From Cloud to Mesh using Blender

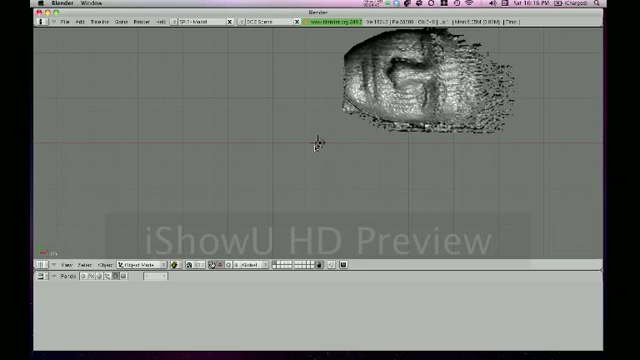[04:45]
It mostly will be in the top right corner.
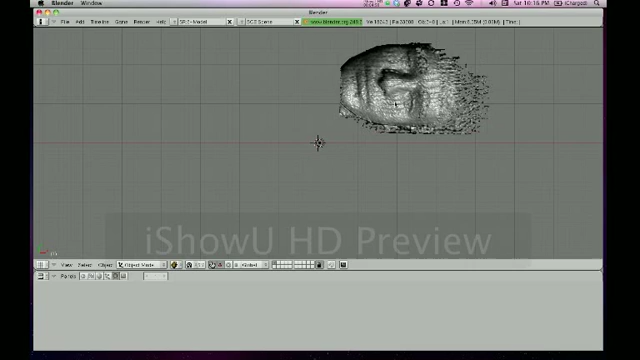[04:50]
Select your object by right-clicking, and you can drag it to the center by holding down the mouse and dragging. And when you let go, the object should follow your mouse.
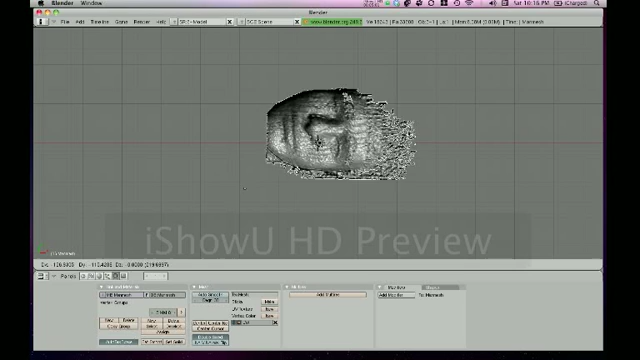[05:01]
So, place the object in the middle, and click. You can rotate by holding down the ALT or OPTION button, and clicking,
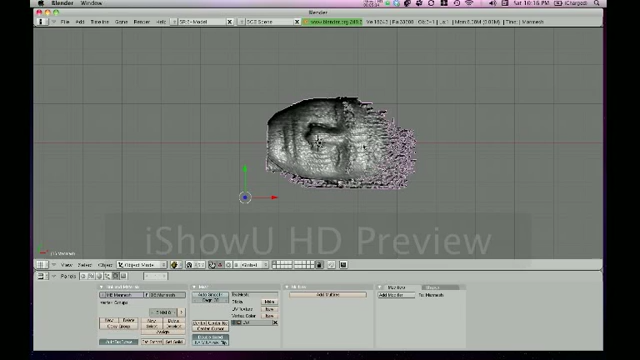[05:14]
and then moving the mouse around.
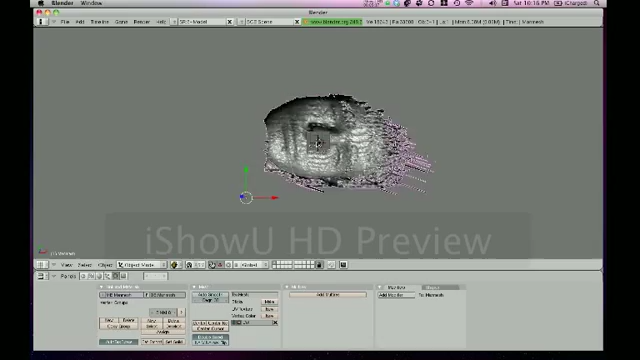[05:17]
The object may be inverted, that's totally fine.
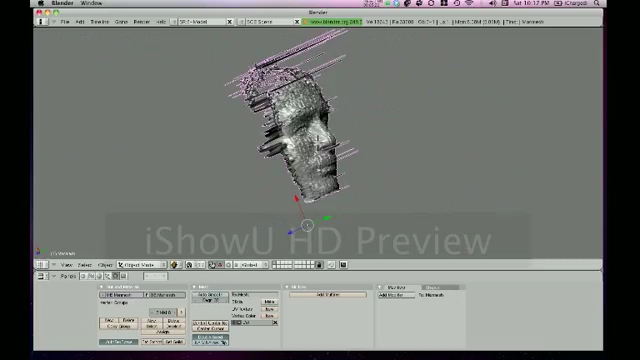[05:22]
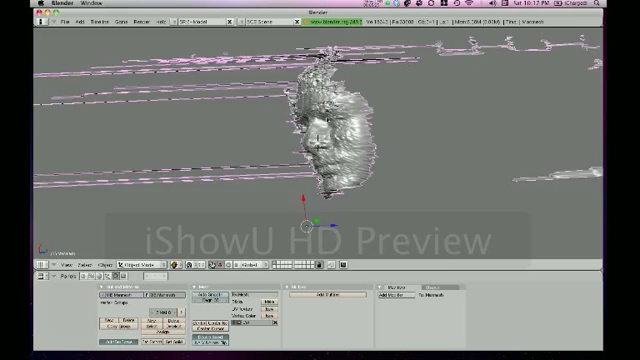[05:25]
Now, you should see a lot of excess noise. This is either due to ambient light,
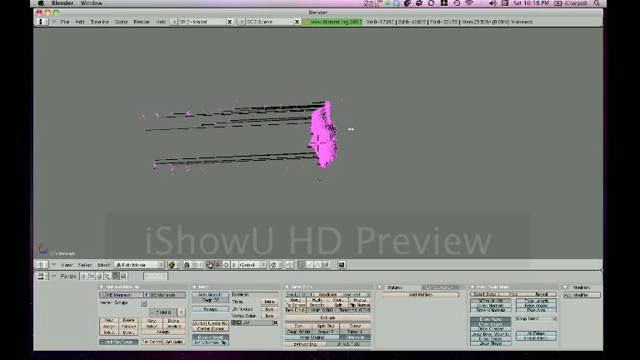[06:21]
Press B twice. And it should give you a paintbrush style select option.
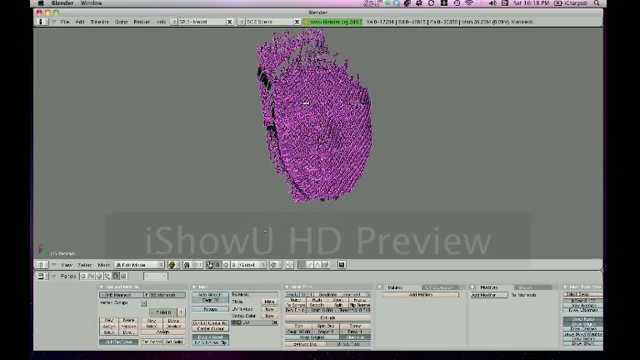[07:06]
Again, you can get rid of these the same way. Go into edit mode by pressing tab, and then paintbrush select,
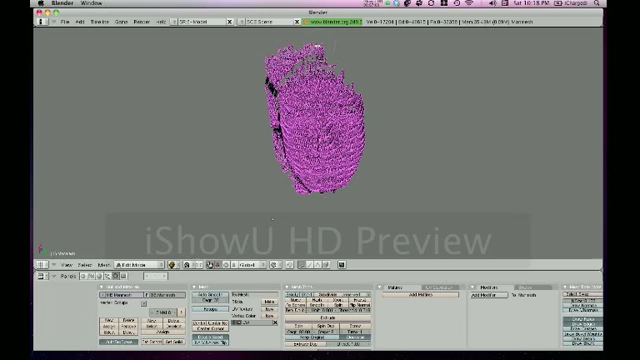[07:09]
and select all the objects you want to delete. One thing to note is you can change the size of the paintbrush by scrolling in and out. This may make it easier at times.
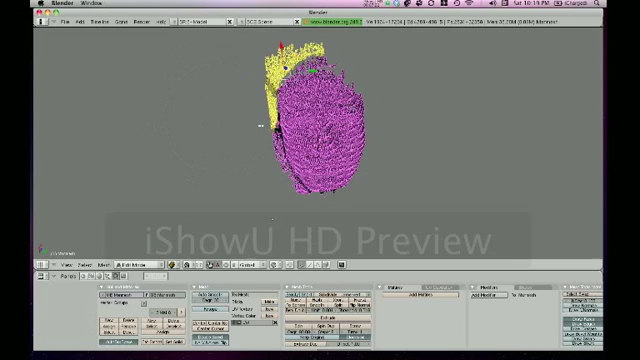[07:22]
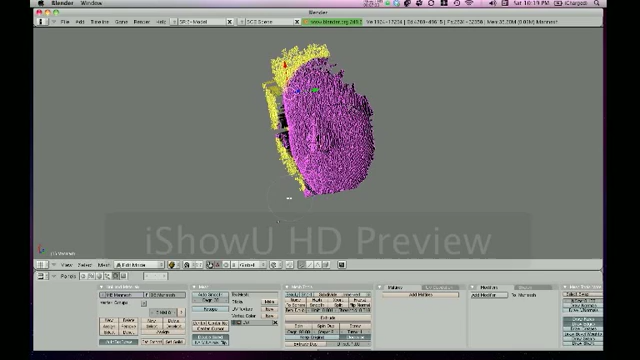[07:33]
Erase those vertices by pressing X again. So, I didn't delete the ear. I wanted to show you how you can move some parts of the mesh back into the correct position. Sometimes three phase gets confused, and as you can see here, part of the ear is in front of where it's supposed to be. So, you can move it back by going to edit mode again.
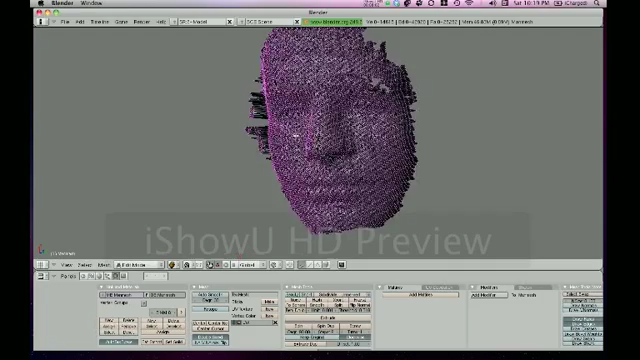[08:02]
Paintbrush style, BB, select all those parts of the ear. And then press escape to get rid of the paintbrush. And now you can move it back by dragging the blue arrow. Whichever arrow is facing just directly backwards from the features.
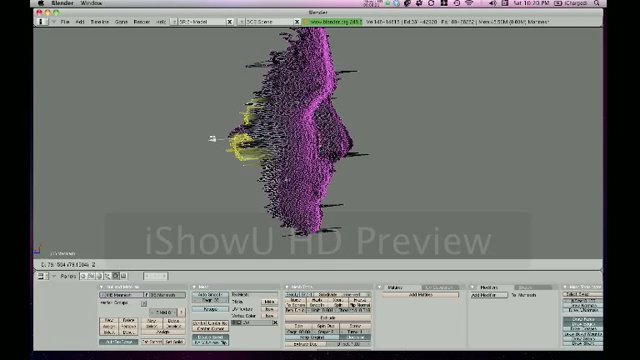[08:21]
So, now when you go back to object mode, your ear should be more in the correct position. So, next, you will want to smooth the object. You can do this by going into tab, select all.
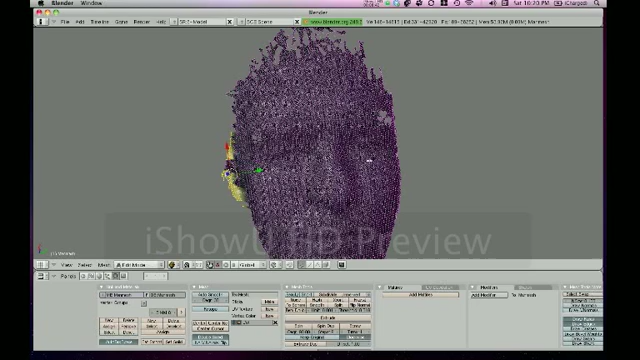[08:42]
You may have to unselect all by pressing A, and then select all by pressing A again. You can smooth by pressing W.
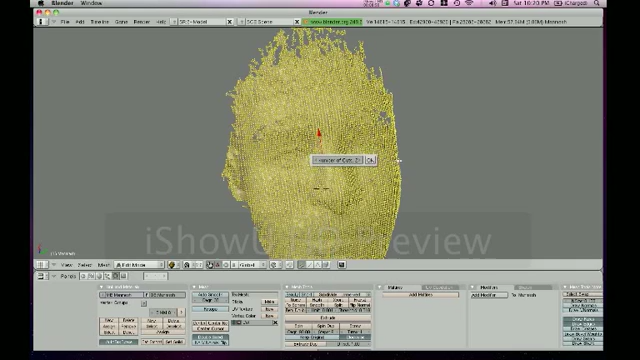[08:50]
Sorry. By pressing W, and selecting smooth.
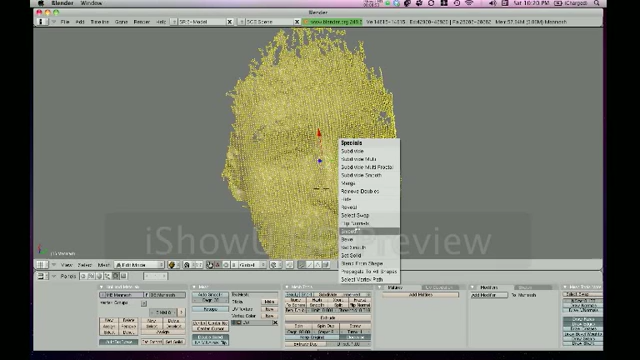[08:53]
And what this does, it will get rid of the fuzziness that you see.
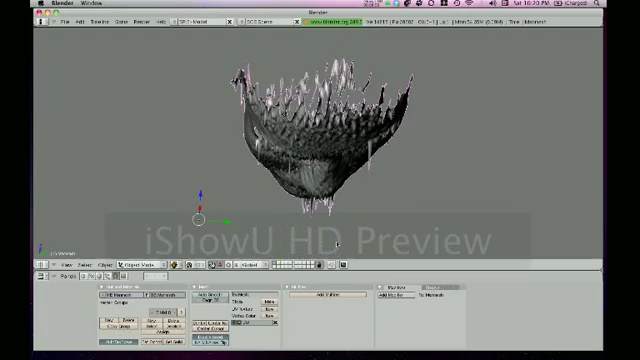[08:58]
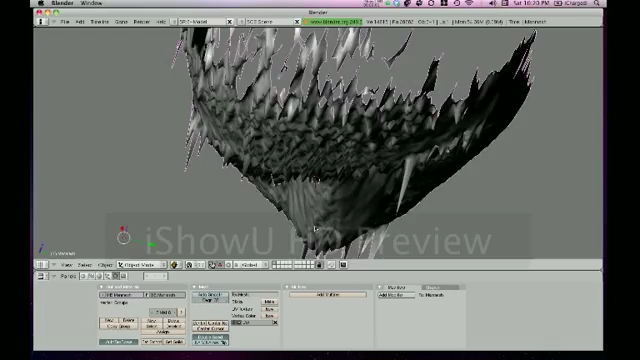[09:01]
As you can see, the object should be, it might be very fuzzy depending on the focus of the webcam and the projector, and also depending on how much the object moved.
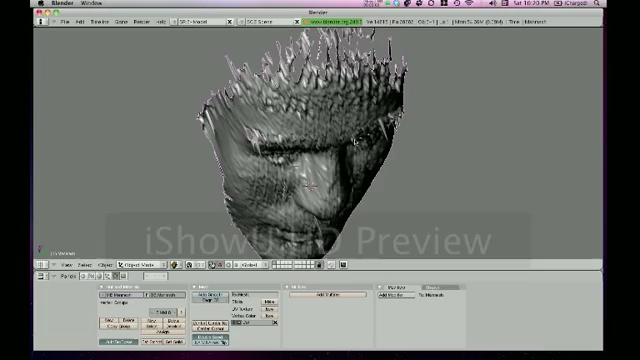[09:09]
Especially if you're taking a person scan. So, smooth the object several times.